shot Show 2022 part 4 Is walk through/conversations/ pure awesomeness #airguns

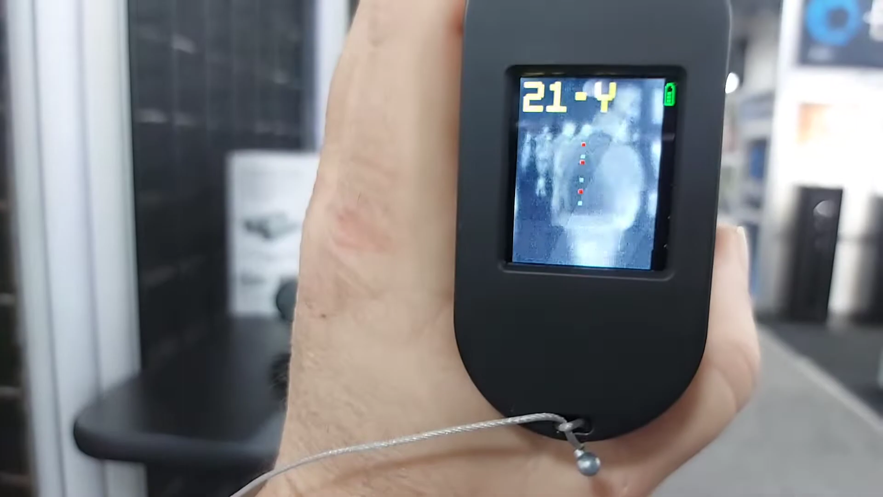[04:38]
Yeah, it's got a rangefinder built into it. Pretty cool. It's the first one for archery there's been. That's cool. Down
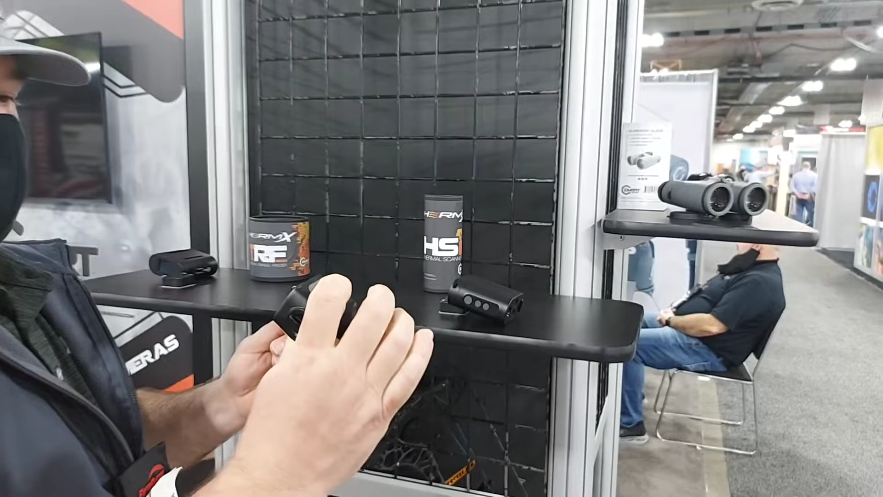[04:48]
here.
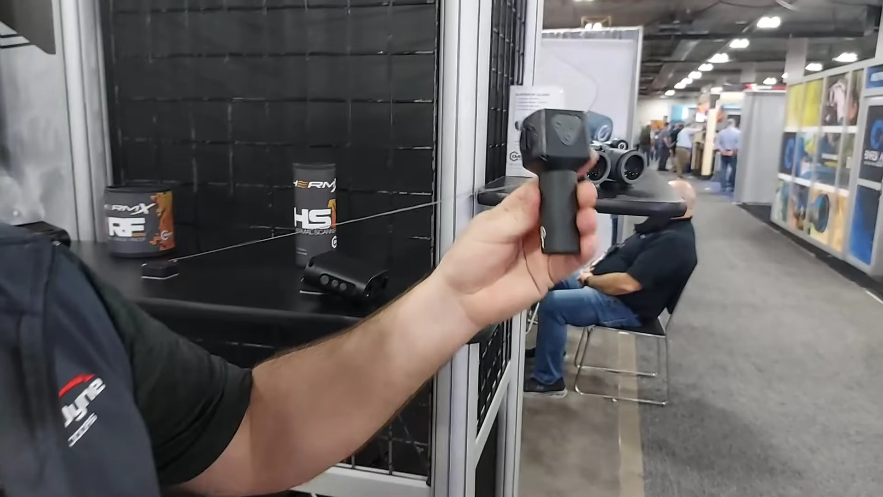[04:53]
We've got a little, we're calling it a game recovery, but it's shot, you can mount it on a shotgun, 30 millimeter shotgun. That's awesome. sure it's there. You change color palettes.
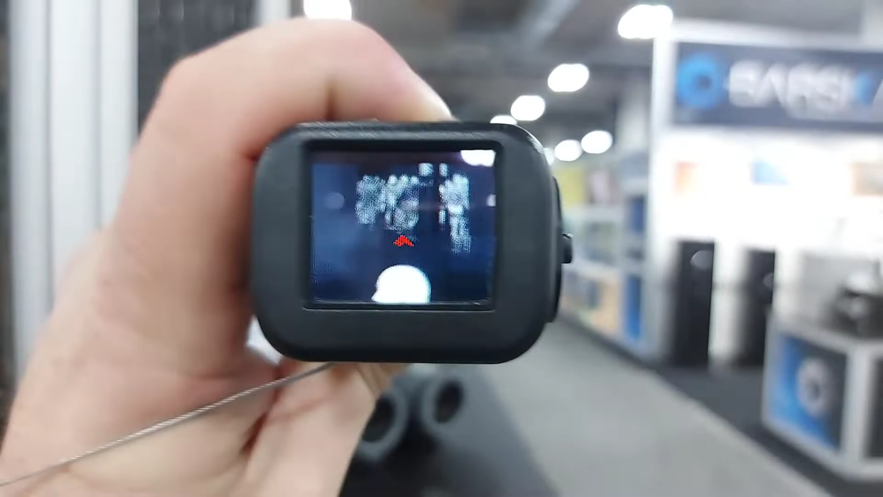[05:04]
Let's see if you can find it. Oh, wow.